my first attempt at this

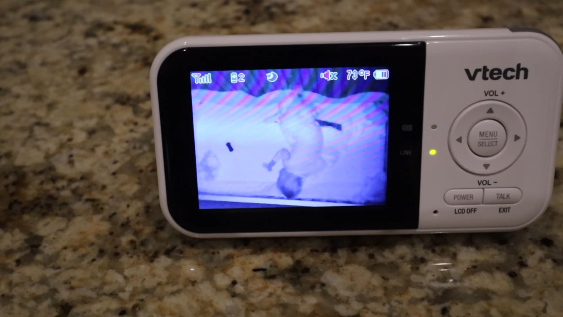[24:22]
He has his toy car and he's playing room room with it.